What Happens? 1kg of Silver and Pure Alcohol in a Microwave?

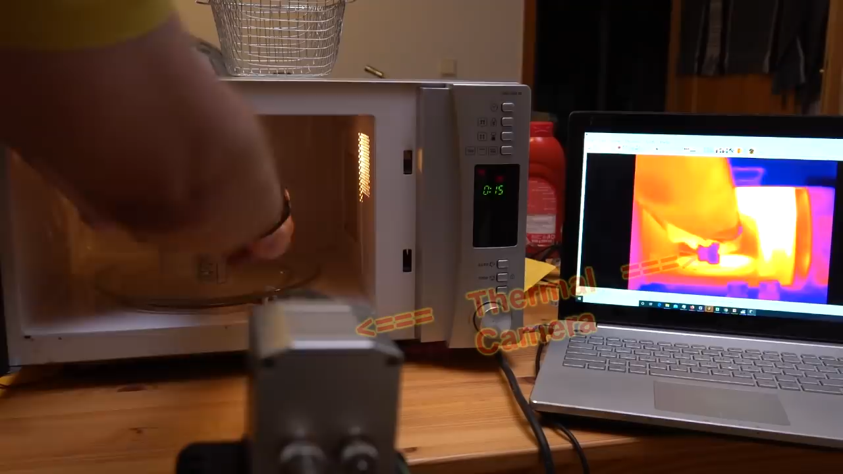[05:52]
a nice neat little cross like that and let's
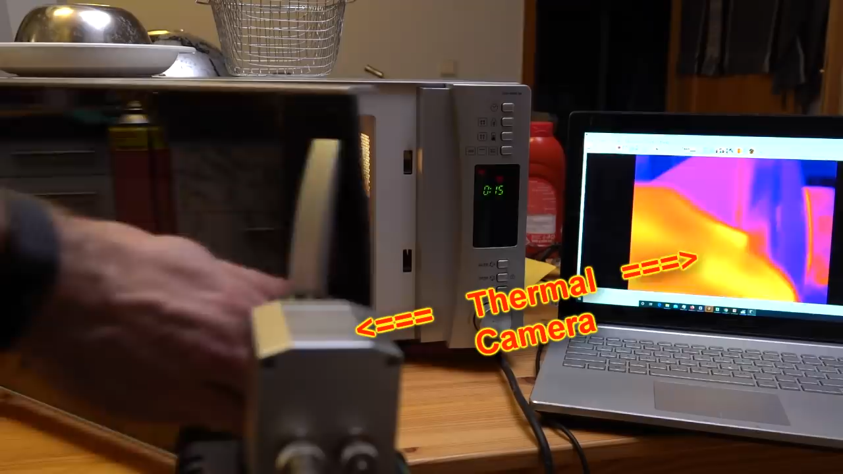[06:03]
dance so in the first instance I'm
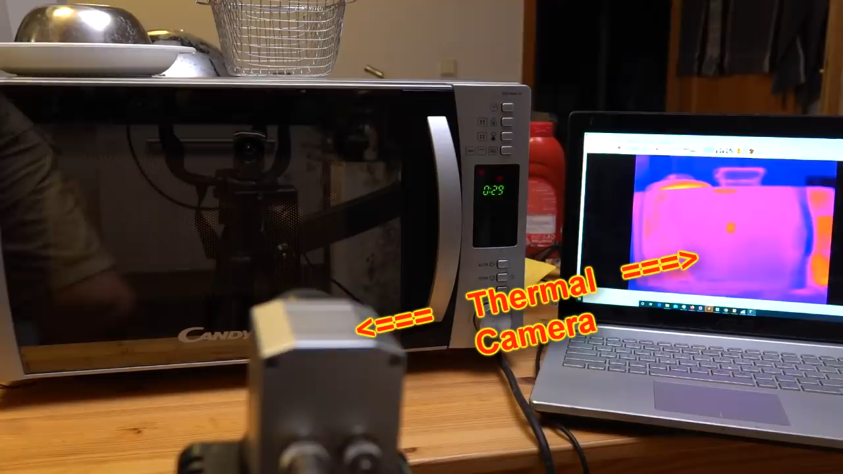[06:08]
probably just gonna give it 10 seconds for the simple reason
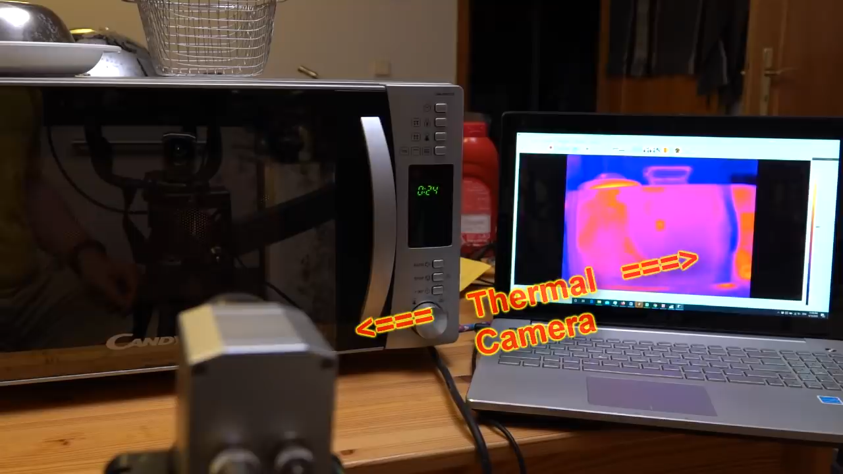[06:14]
that yeah heating things if you've never done it before 10 seconds is a good wow look at that who's this boy who's this boy ethanol ethanol is the massive winner
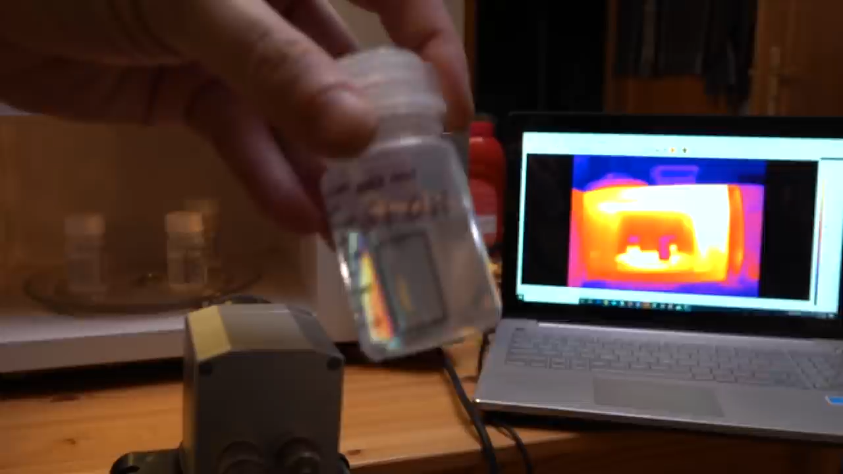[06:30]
and I'll give you my instant reading on what that is is it's all about degrees of
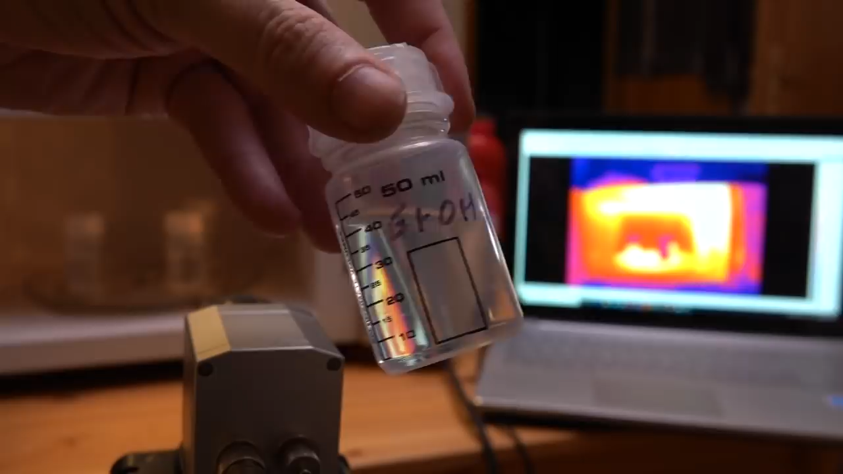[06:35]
freedom and heat capacity which means that ethanol doesn't have as many degrees of freedom
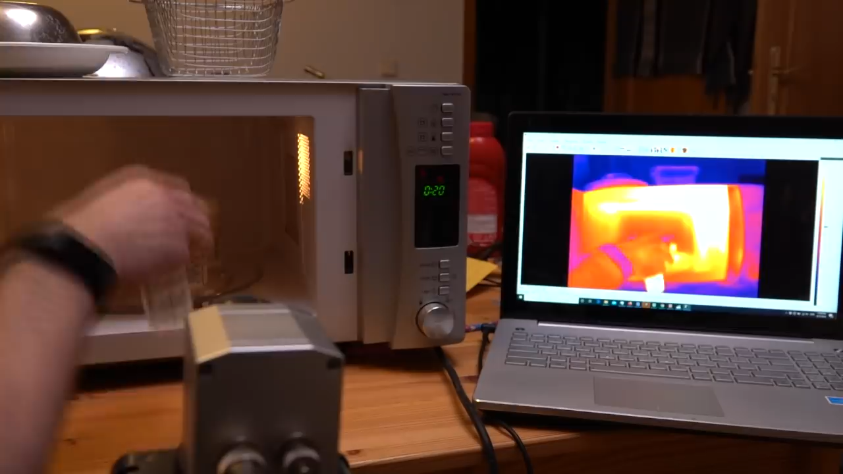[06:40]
lower heat capacity heats up more quickly water what's this boy dichloromethane also heats up pretty well
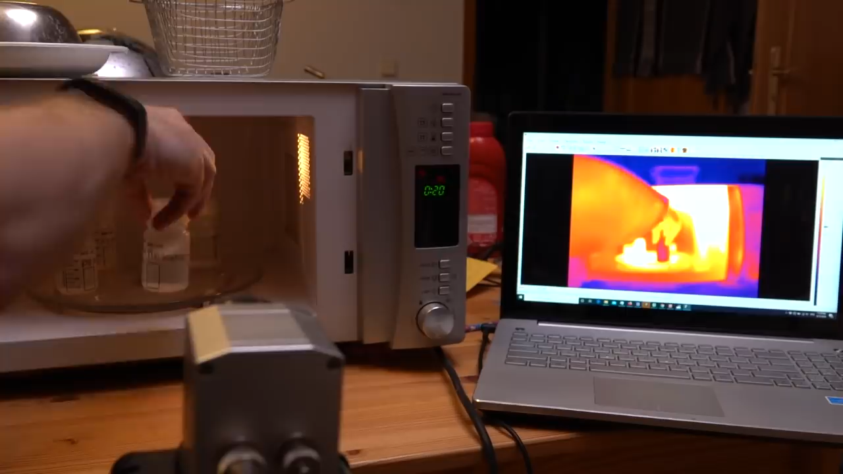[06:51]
hexane nothing nothing at all and regular water looks like it heats up more in the middle
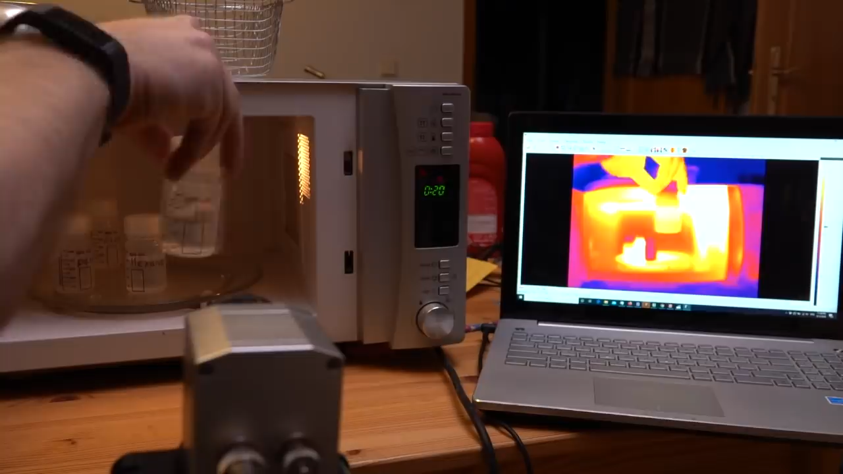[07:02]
bottom but okay there we go awesome so let's let's give it another 10
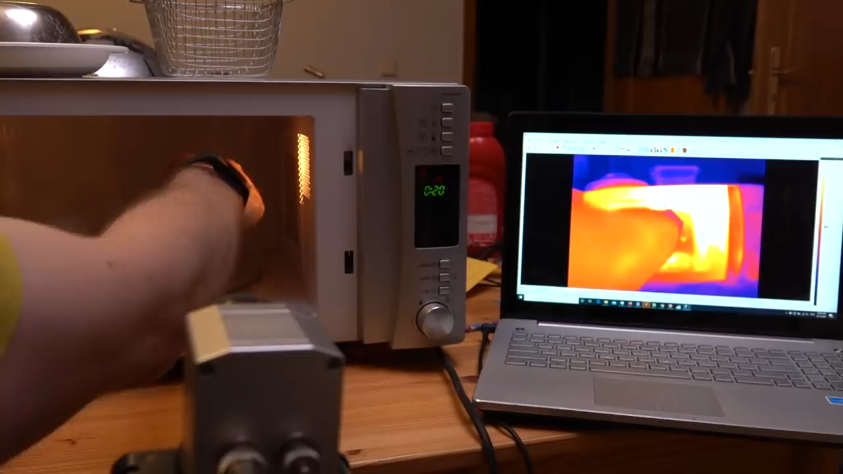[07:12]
seconds and see what we can do so I'm going to change the heat range on the camera and also start recording that is so awesome okay let's do it so 10 more seconds
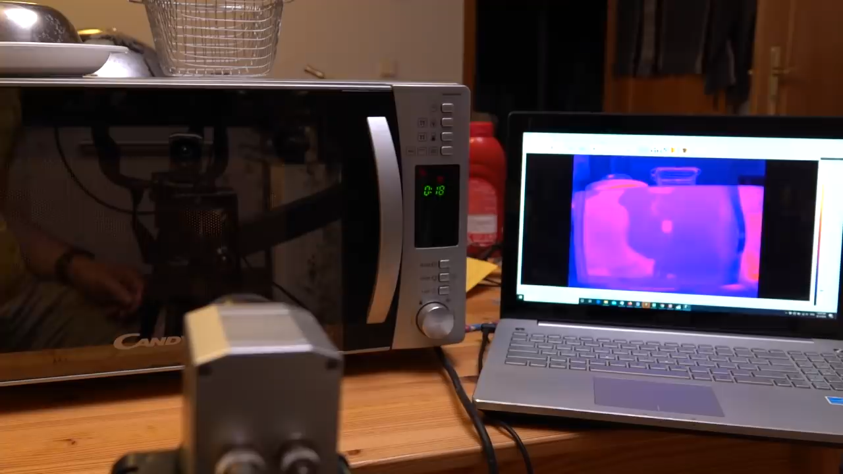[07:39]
and 10 seconds and again the massive clear winner in all of
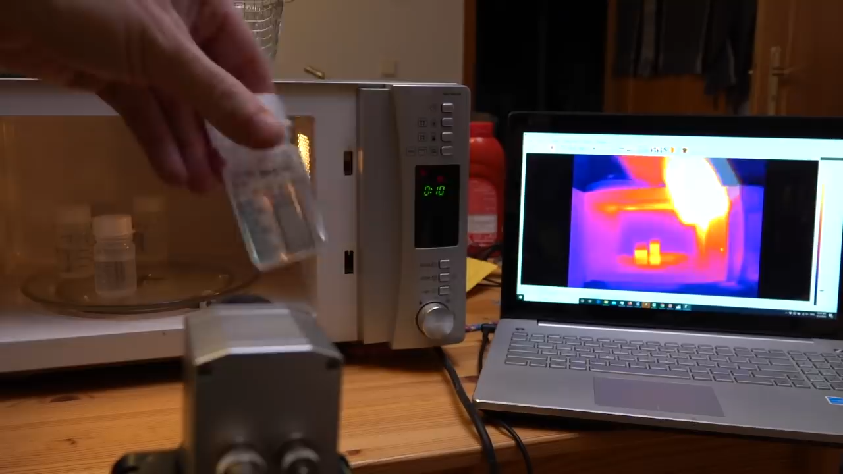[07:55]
this is ethanol pure alcohol heats up crazily
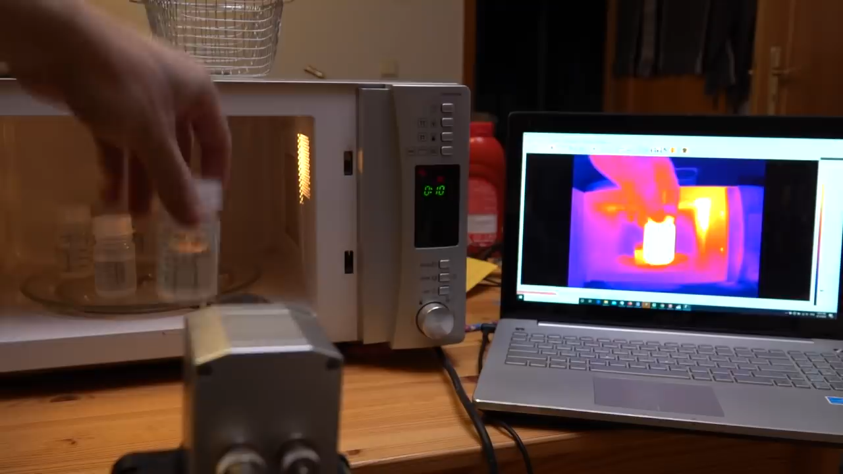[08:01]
better than where's water there's water that's ethanol water
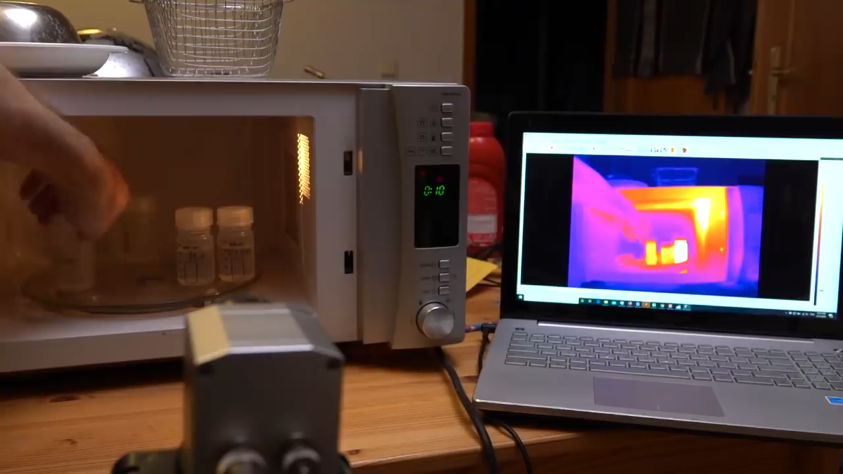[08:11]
there's dichloromethane how's he doing it's sort of comparable to water and then finally hexane
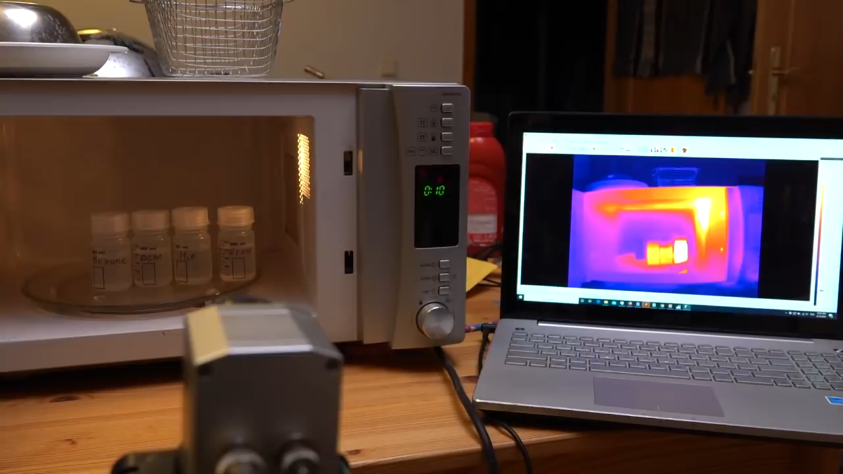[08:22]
that is a
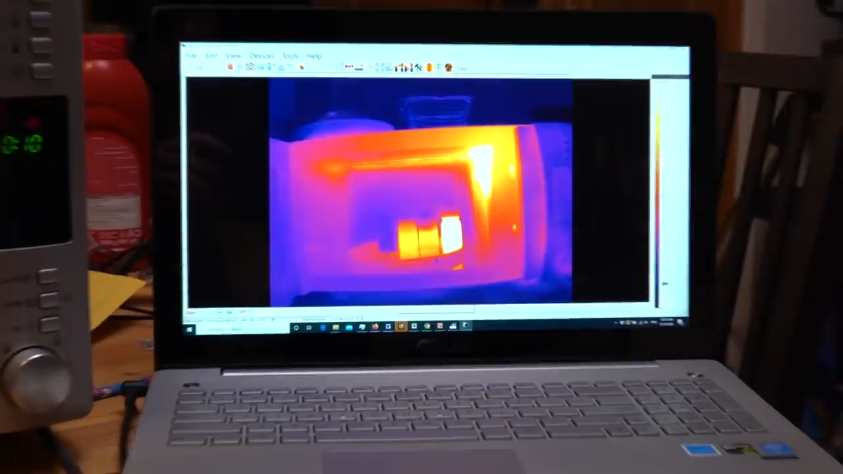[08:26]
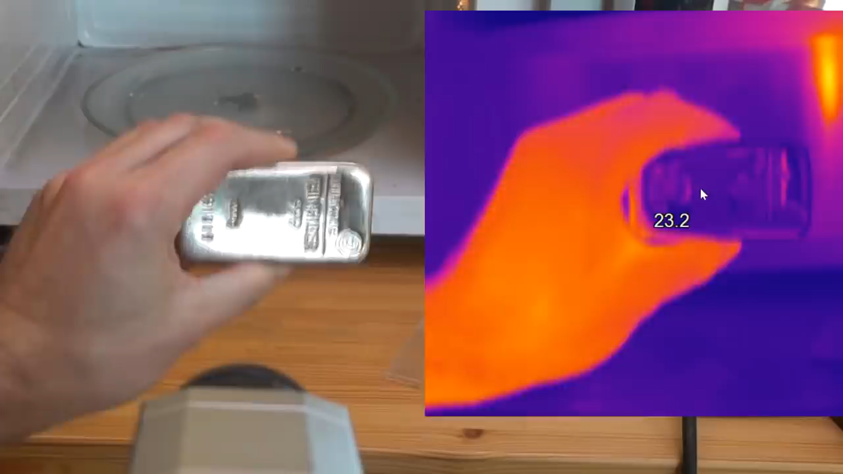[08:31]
kilogram of silver so question what happens when we put this into the microwave now obviously we're gonna have to get temperature on this at some point at which point if we look on the thermal camera we'll see an instant problem metals look super shiny in the infrared which in practice means yeah I can't get a temperature on them so it basically shows you the temperature of whatever is reflected in the metal so